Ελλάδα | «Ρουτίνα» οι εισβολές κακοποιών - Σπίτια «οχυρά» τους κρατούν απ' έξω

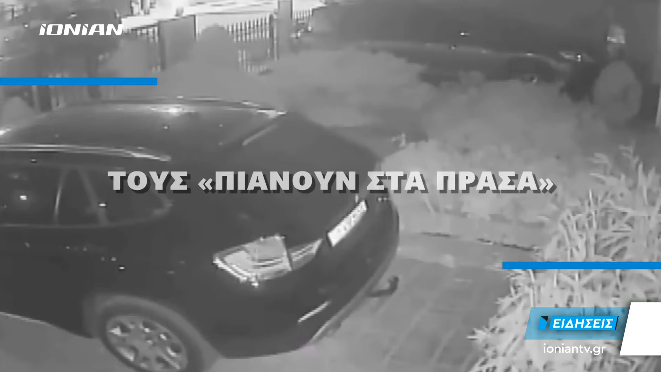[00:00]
Επίδοξοι διαρρήκτες προσπαθούν να μπουν μέσα στο σπίτι του ανυποψίας του ιδιοκτήτη. Οι κινήσεις τους καταγράφονται καρέ καρέ από κλειστό κύκλωμα τηλεόρασης. Περιστατικό καθολουσπάνιο, με την παραβατικότητα να χτυπάει κόκκινο.
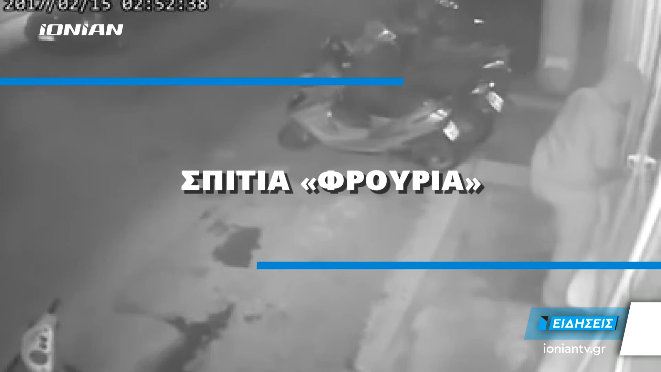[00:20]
Προσπαθούν να φτάσουν στη λεία τους παραβιάζοντας πόρτες, σπάζοντας τζάμια, απενεργοποιώντας συστήματα συναγερμών.